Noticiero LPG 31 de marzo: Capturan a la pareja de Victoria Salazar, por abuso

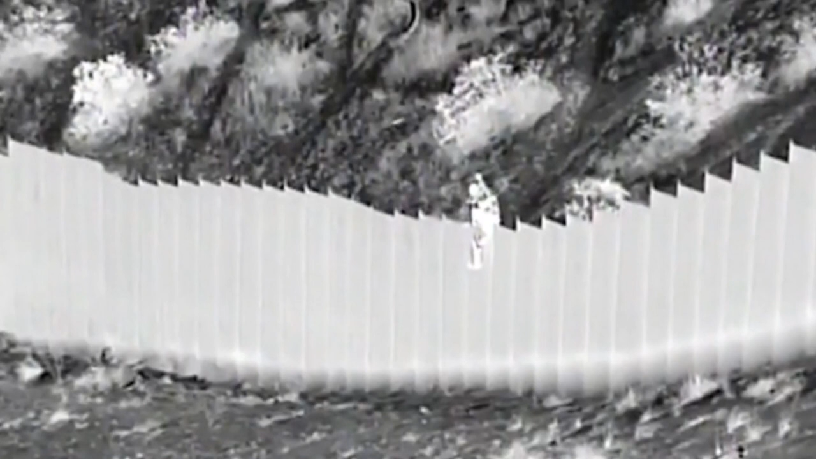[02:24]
un traficante de humanos deja caer a dos niñas migrantes de 3 y 5 años desde lo alto de la valla fronteriza en Nuevo México. En las dramáticas imágenes dadas a conocer en la Oficina de Aduanas y Protección Fronteriza de Estados Unidos,
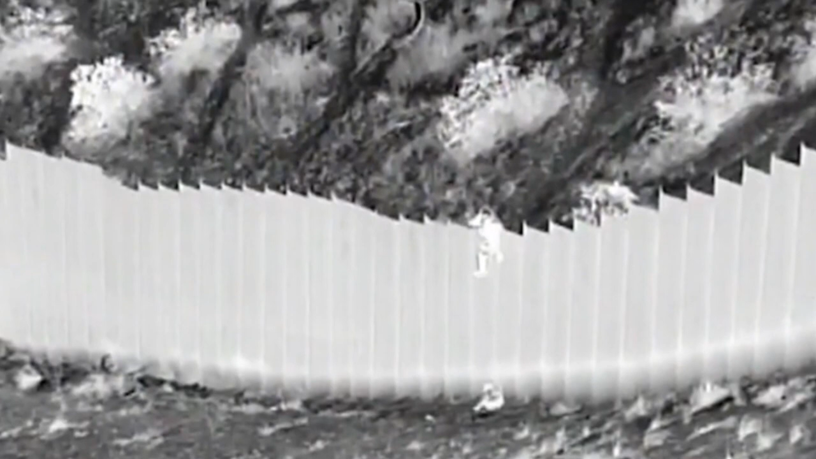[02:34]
se puede ver a un hombre trepado en un segmento del muro fronterizo que mide 4,2 metros de alto y cómo toma a una de las menores y la deja caer.
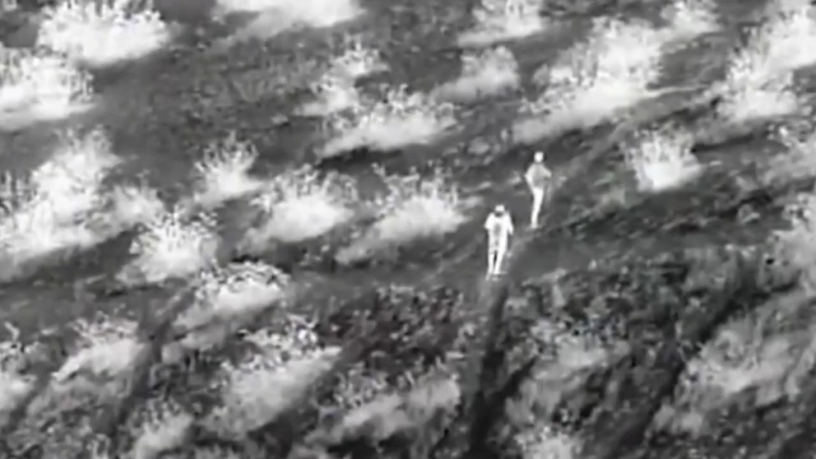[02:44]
Agentes fronterizos de inmediato respondieron al hogar y encontraron a las dos niñas a las que brindaron asistencia médica.